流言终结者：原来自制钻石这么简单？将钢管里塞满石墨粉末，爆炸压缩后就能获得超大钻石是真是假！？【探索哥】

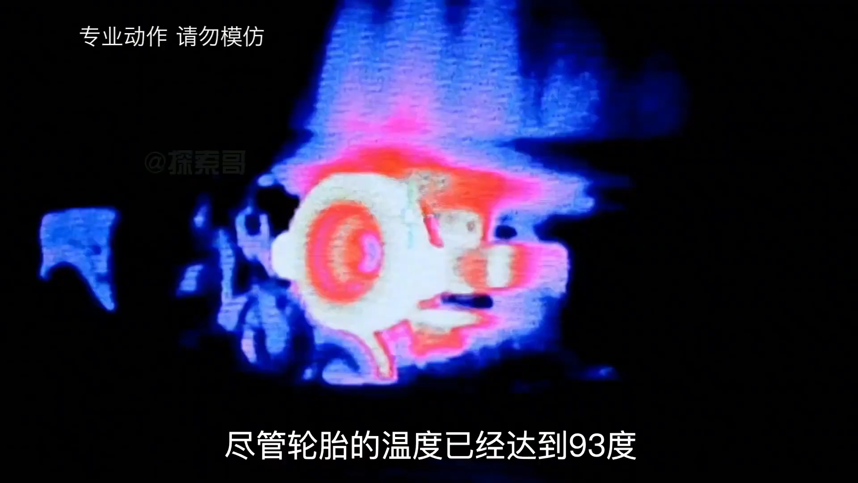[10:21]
管轮胎的温度已经达到93度